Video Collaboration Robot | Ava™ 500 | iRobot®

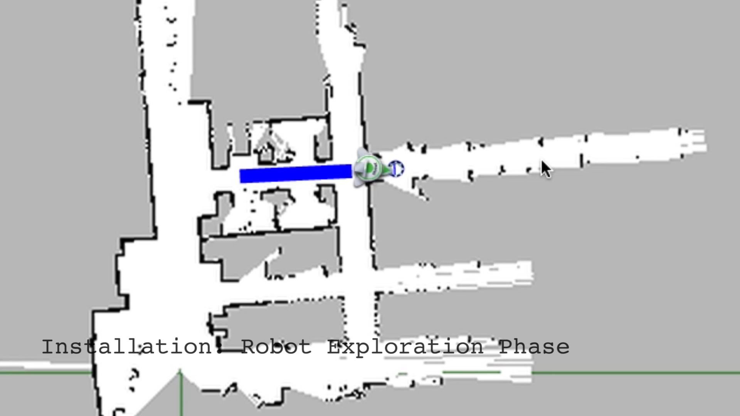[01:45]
AVA500 has mapped out a floor plan during an exploration phase.